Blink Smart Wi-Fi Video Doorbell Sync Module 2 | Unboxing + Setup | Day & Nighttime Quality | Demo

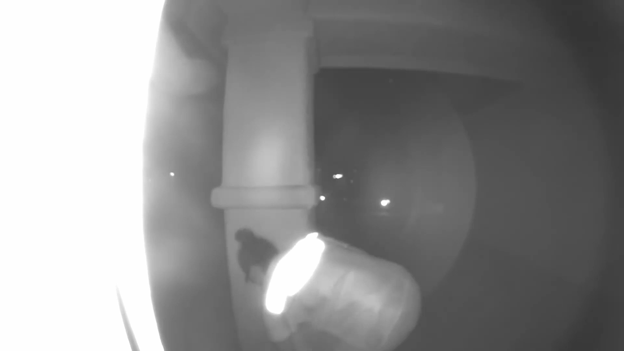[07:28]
their love in the daytime and also here is
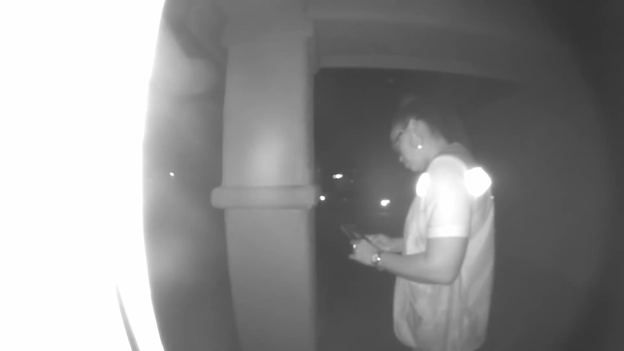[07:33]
video footage of a nighttime amazon delivery so you can see the quality